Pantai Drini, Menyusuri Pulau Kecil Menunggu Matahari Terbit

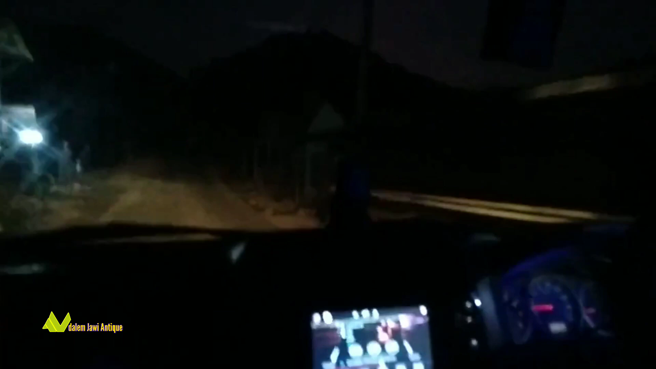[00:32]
Di sana ada sebuah pulau yang namanya Pulau Trini.
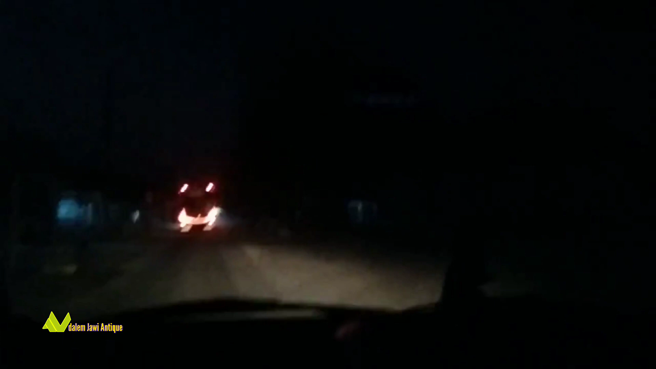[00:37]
Waktu masih gelap, namun kondisi di jalan sudah lumayan ramai.